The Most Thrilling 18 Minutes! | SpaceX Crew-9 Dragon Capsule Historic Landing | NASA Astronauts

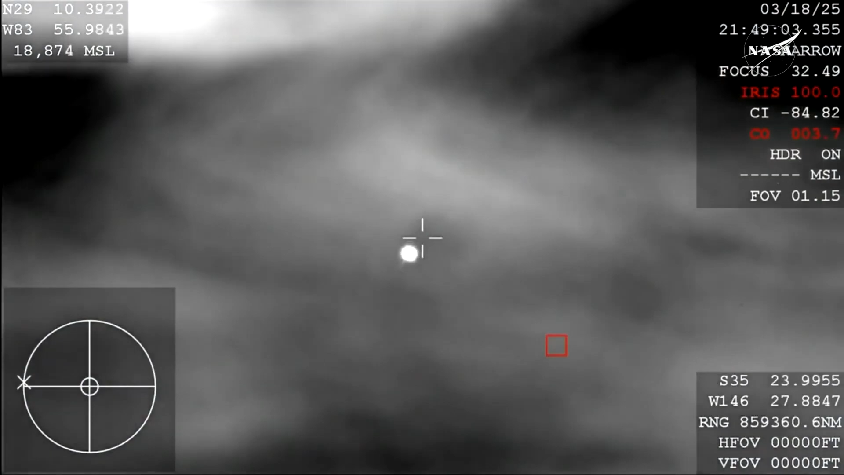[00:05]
And that view is from the WB-57,
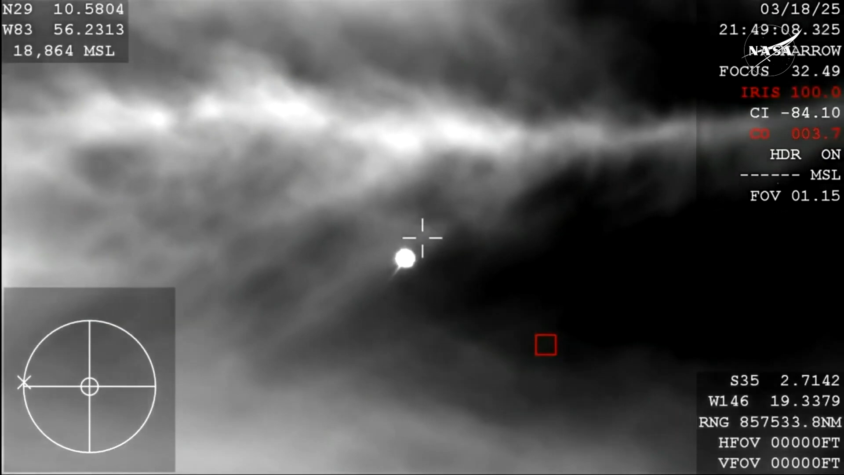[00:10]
which is one of NASA's high-altitude planes that is tracking. Now, because of the way that this camera is configured, it does look like it is dark, but it is indeed daytime,
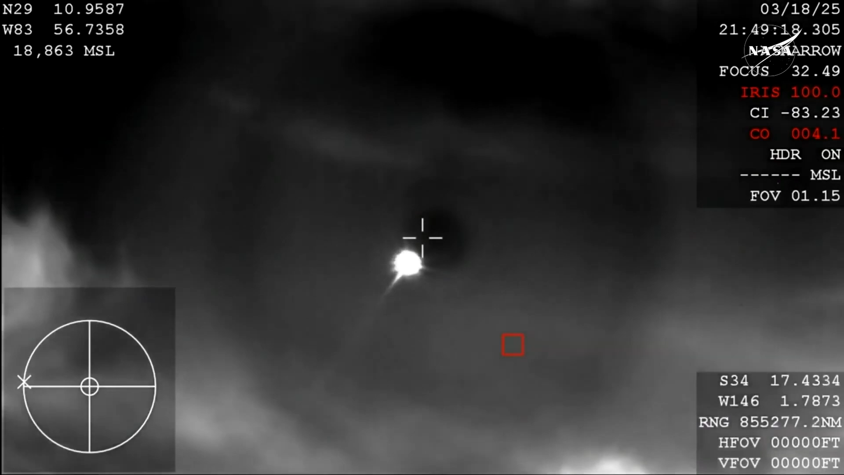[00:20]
and you're beginning to see that plasma trail as Dragon re-enters the Earth's atmosphere. All of that is expected. We are anticipating an acquisition of signal around 2.51 p.m. Pacific time, so just minutes from now.